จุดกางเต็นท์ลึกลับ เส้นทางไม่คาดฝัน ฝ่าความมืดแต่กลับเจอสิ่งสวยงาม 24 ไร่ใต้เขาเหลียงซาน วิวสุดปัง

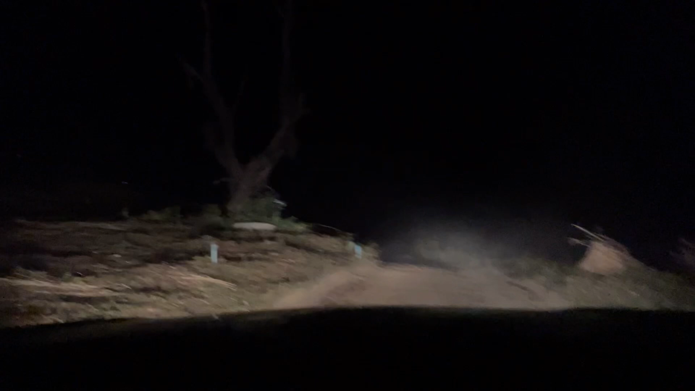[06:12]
ทางชานครับเพื่อนเพื่อนแล้วก็เป็นทางดินนะครับวัสดีพี่หมีดำนะครับพี่มิซูของผมก็ไม่ใช่รถขับเค